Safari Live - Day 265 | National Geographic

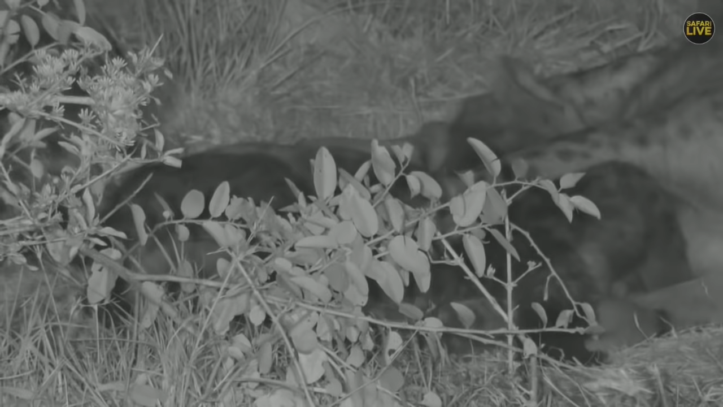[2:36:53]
and I'm sure should there be an opportunity of some food somewhere, she'll stop nursing her cubs and go look for some food. Occasionally we have seen some other senior ranking members bring food. Why, T, that's a very good question, and you wonder why she cannot sleep while they're nursing.
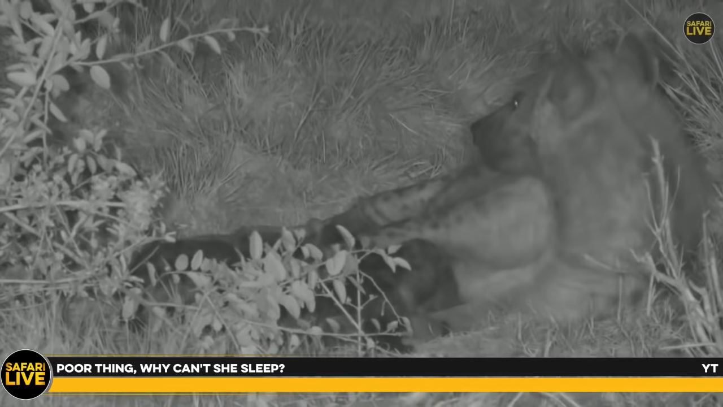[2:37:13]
And I'm sure she is having a bit of catnap for a couple of seconds or minutes. But, like, you see that one, YT? But, like any, you know, mother, they have natural instincts, especially when they have very tiny cubs, very small cubs like this. And the whole idea is you have to be very alert. I mean, if any challenges they face, I'm talking about either leopards or maybe other hyenas or lions because of what's called predator competition. So she cannot take any chances.
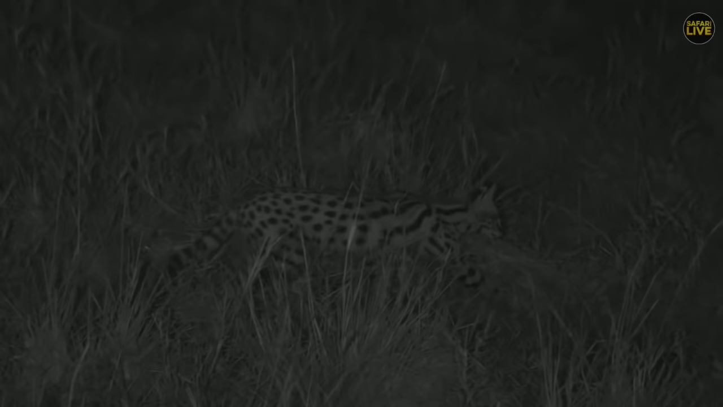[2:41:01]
Yes, look at what we found. This is maybe even the relaxed female that we saw before. Look at this serval. Spotted her in the road up ahead, those beautiful bright eyes. I don't know if it's a female, I honestly couldn't tell you right now, but it's very relaxed, but it might also be due to the fact that we have no lights on and the vehicle is switched off. Look how delicately it moves through the long grass,
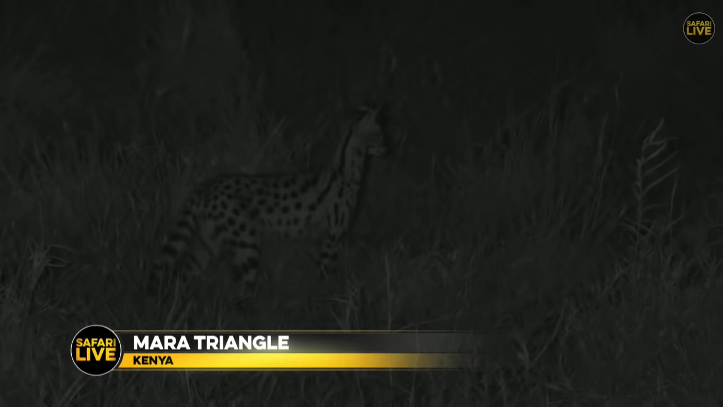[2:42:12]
something to flick a tail or an ear or rustle some grass. So it's moving through very delicately so that obviously its own movements don't give away any sound which would impede its own hearing. And anything that gives away the slightest of sort of sounds will be pounced upon. Moving the ears from side to side, delicately.
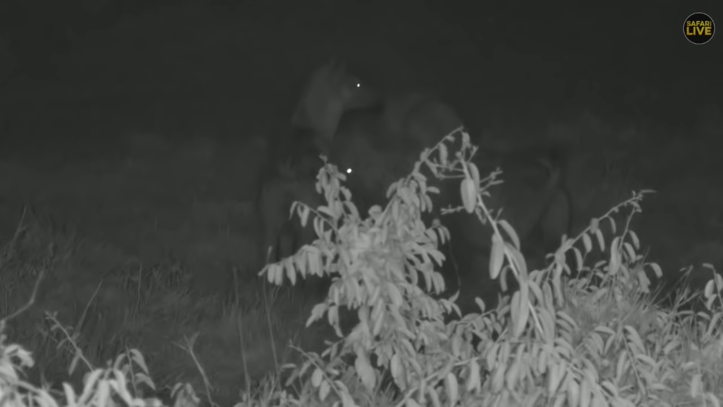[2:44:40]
Well done, Steve. Hopefully you'll get another savo cut before you get home. But what we just found out now with Bungay is the commander-in-chief have just arrived. And now he's getting all the warm welcome, all the greetings, all the red carpet for Waffles to come back home. I don't know where she's been. And she's hiding in that little bush. She came out and then she disappeared again.
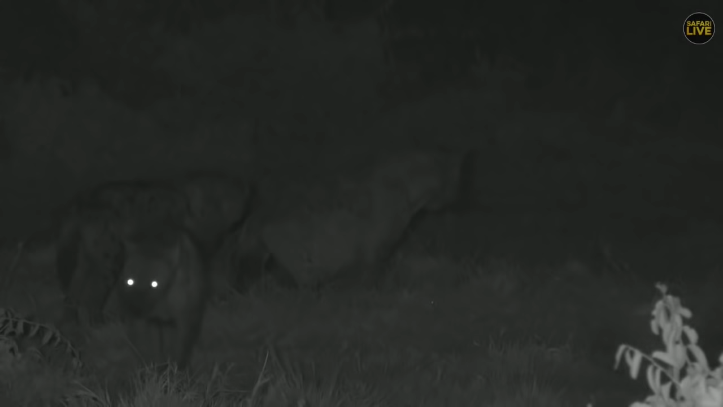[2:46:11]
All is well, the cubs are fine, welcome back, we have missed you. And there Waffles walks. And this is the leader of this clan. Her name is Waffles. And we've got some researchers here from Michigan University, or Michigan State University, I guess, that have, you know, followed them for a very long time. And they have been naming these hyenas, or they have a nomenclature from some theme of food, Waffles. They soup.
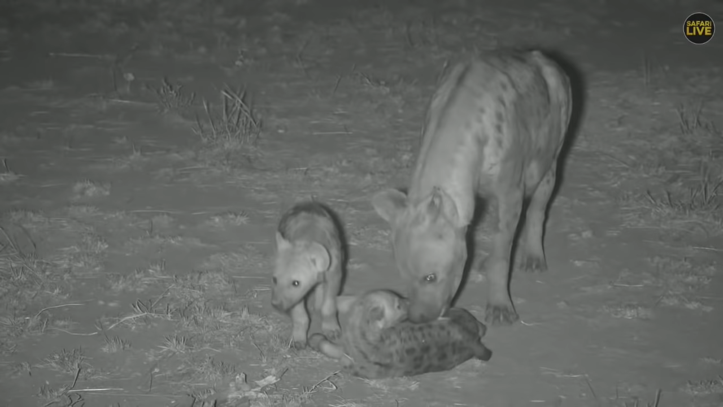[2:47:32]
That's how the little one is calling. So when the mother is doing that, grooming the little one helps with the blood circulation and activate the reproductive organs and the excretory organs as well. So these two are the oldest. So the one for Koki is the smallest.
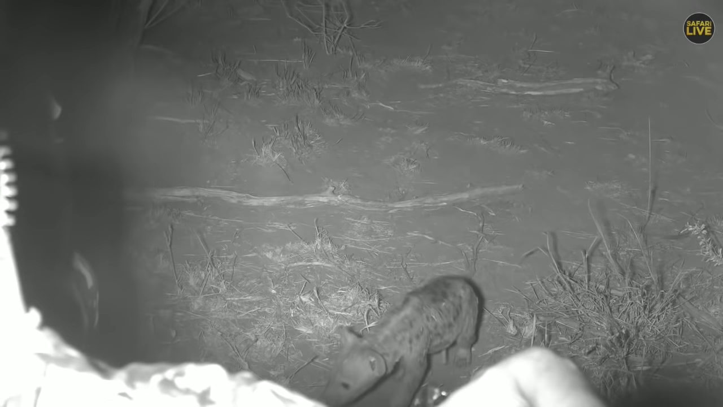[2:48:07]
So the little ones are so inquisitive.
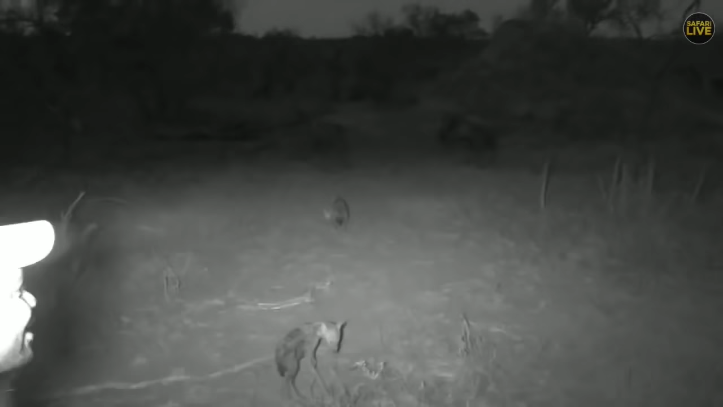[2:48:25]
Hyenas sometimes, they come close, the adults come close to the cars and punch tires. So you can see that now, listen to that. So the little one is trying to call.
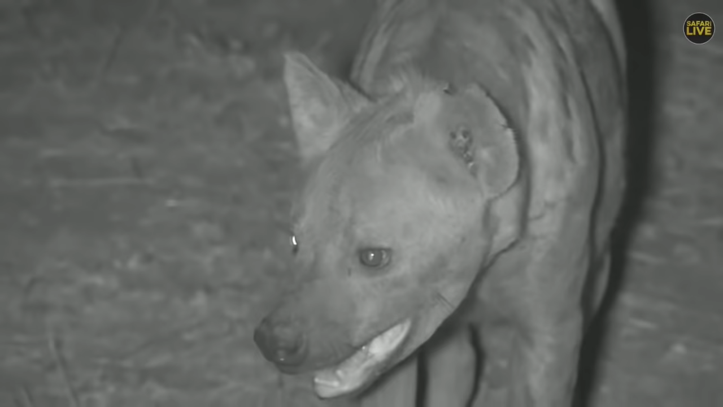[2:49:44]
So these little ones are looking very healthy. Look at that. And they're full. They must be drinking too much.
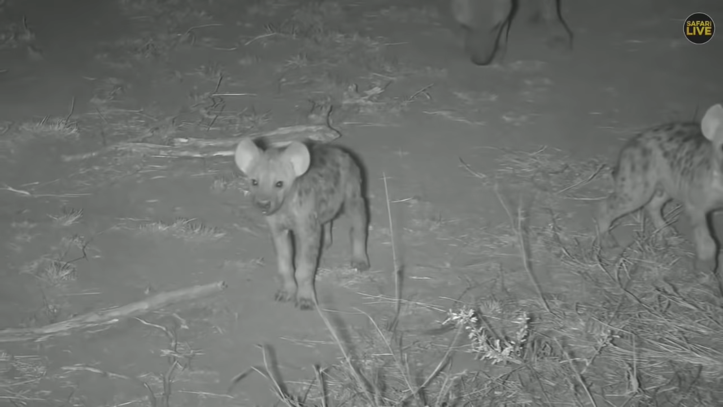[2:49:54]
So, but when you see the little ones healthy like this, it means the mothers, they are eating quite a lot of meat, healthy meat. So today, Cookie's cub is not showing dominance. I think she's thirsty, is drinking too much from the mother at the moment.
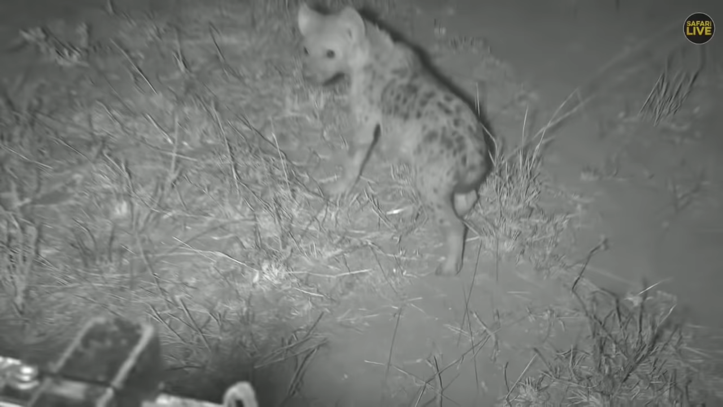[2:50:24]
You can hear. That is Cookie's. Oh, she's making a very lovely call there. She's suckling at the moment and she's just whistling at the same time.
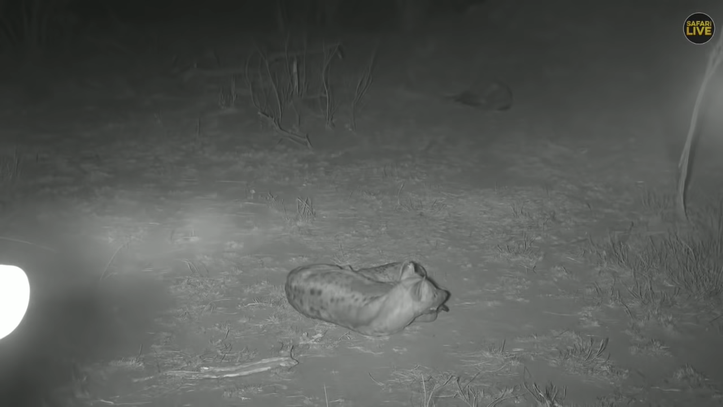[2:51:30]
So look at the structure of this animal. So now we are going to give you this sighting from a FLIR thermal camera. Don't get surprised. Don't change the settings from the TVs. This is from us. We are just trying to show you the animal from a camera which detects the heat signatures.
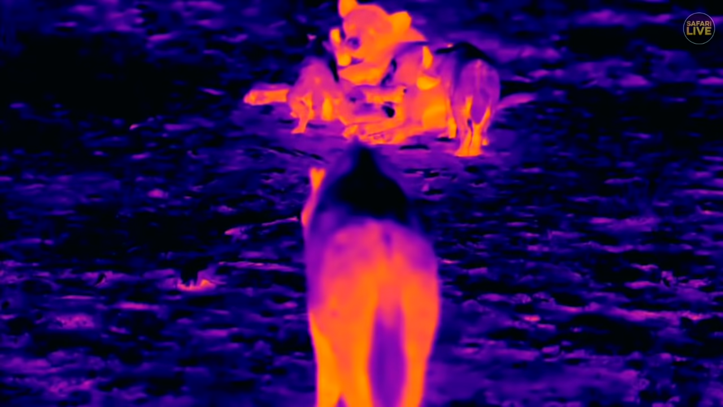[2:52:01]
Your settings by the TVs are not wrong.
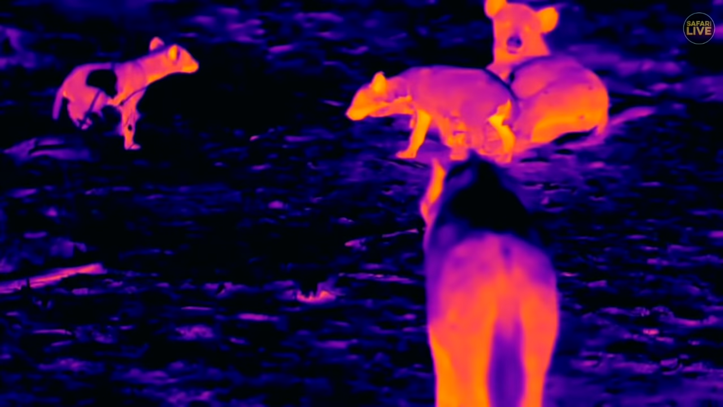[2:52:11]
So look at that. So you can see that these animals, they have been very hot during the afternoon,
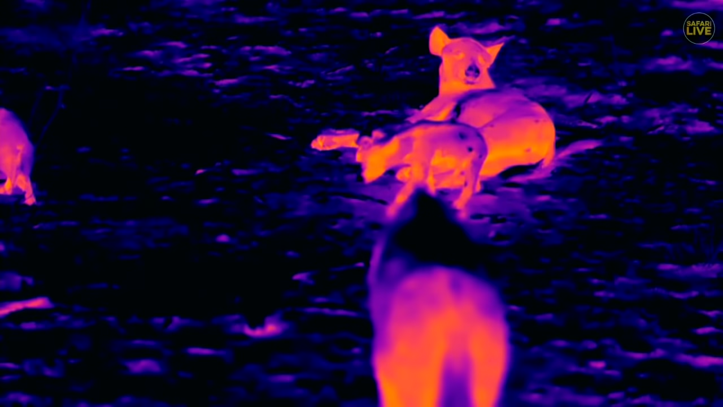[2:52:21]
because where you see that the animal, it looks very bright, it means the temperature is high.
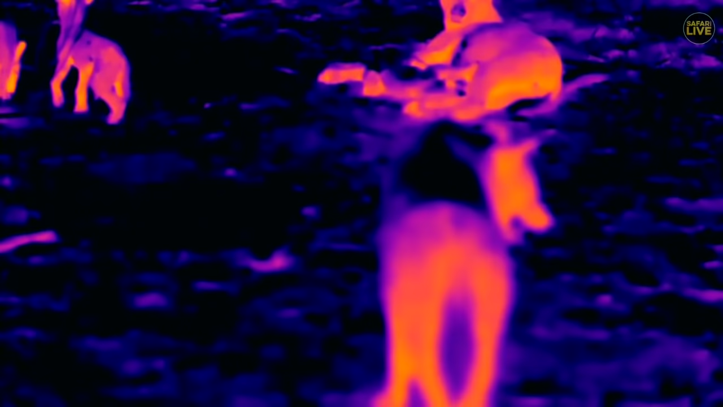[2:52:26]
And where it's yellow, it means it's very, very high.
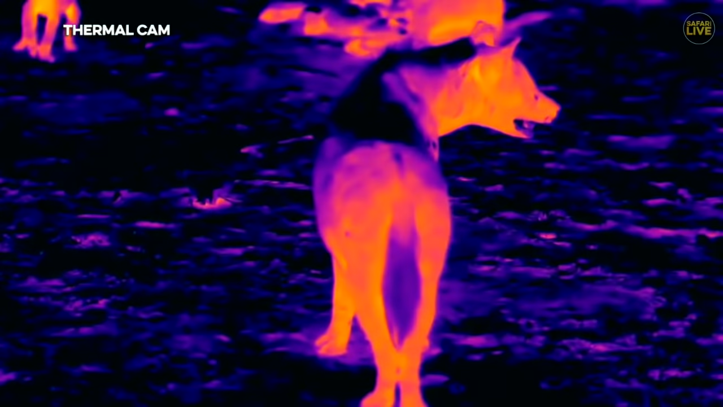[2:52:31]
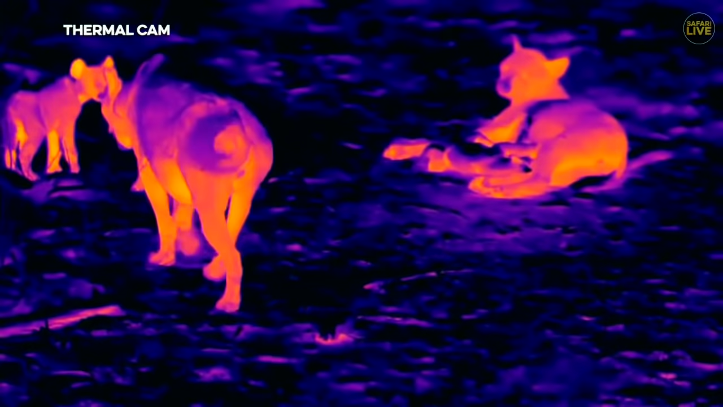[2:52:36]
So you can see underneath the stomach is yellow,
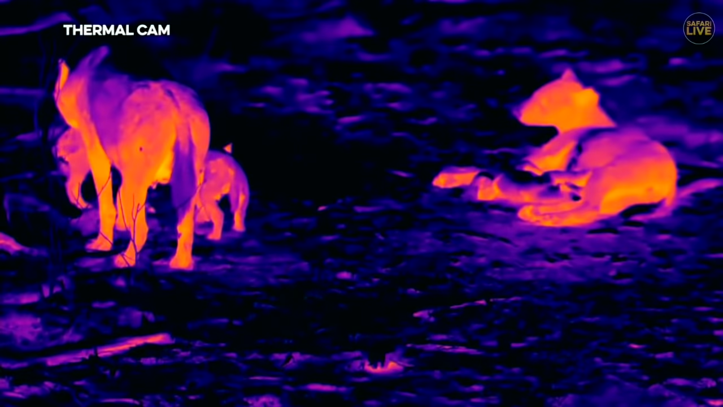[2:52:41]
and by the ears and here by the armpit is telling you that that is where now the body of this animal is very much hot. And the blue colors on the ground is telling you that the temperature is very much minimal.
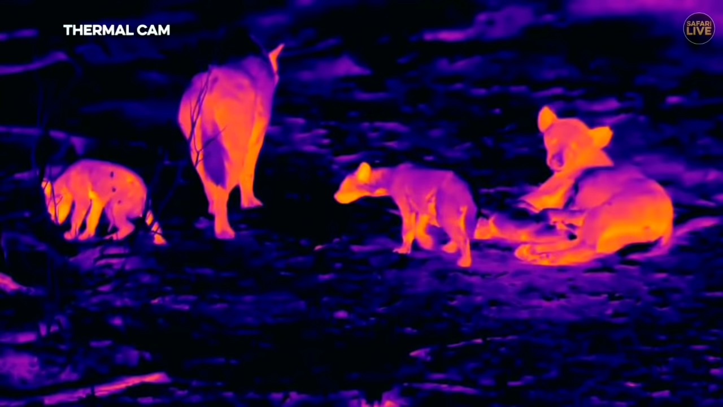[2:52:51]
So maybe now these little ones are just now well fed before the adults move away to go and look for something to eat. Ashley, this is one of those great sightings.
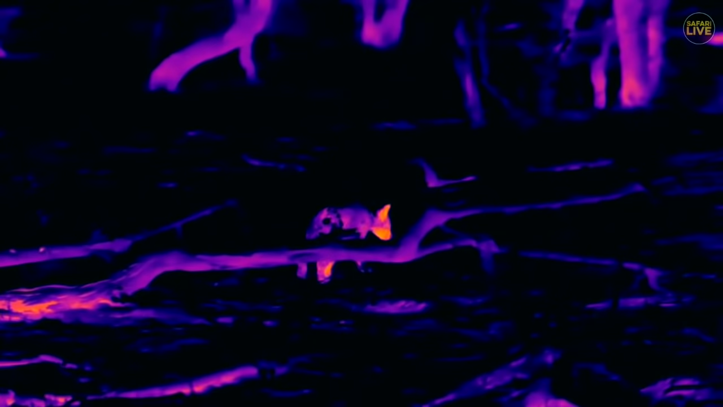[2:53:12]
I am really enjoying this sighting at the moment.
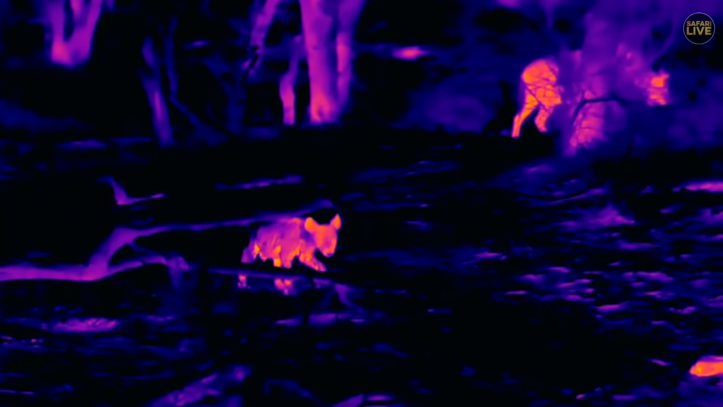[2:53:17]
So this little one has got a big house.
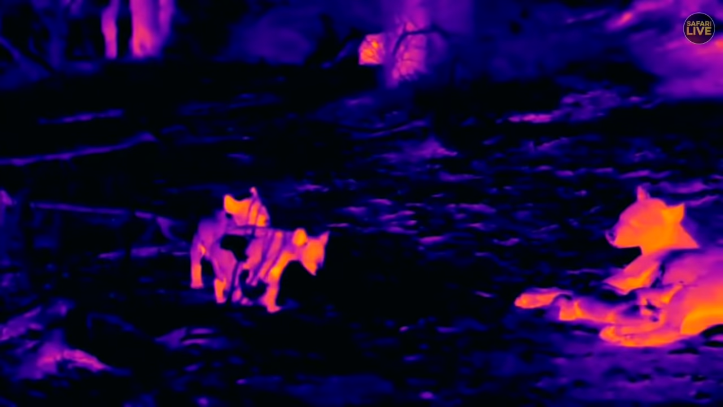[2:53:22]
You see that house there next to the adult? If you look at that termite mound next to the adult, that is where they're staying. It's a very big house. And that house is very much safe. The problem is this house is used by the animals as a timeshare.
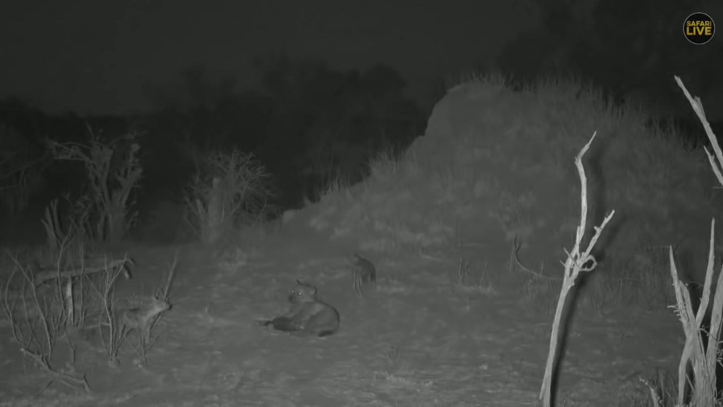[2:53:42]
Today we've got the hyenas, tomorrow warthogs are staying there. After that, it's going to serve as a den for another species as well. So when the little ones are there, they are also at high risk,